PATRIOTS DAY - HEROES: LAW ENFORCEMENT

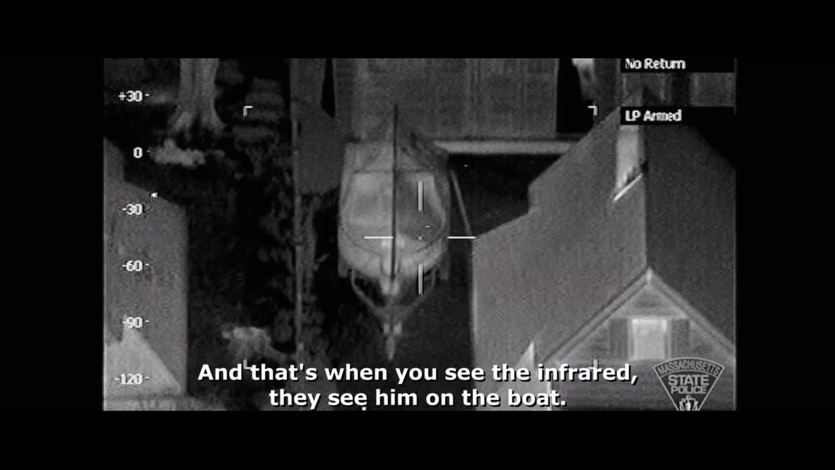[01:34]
that's when you see the infrared they see him on the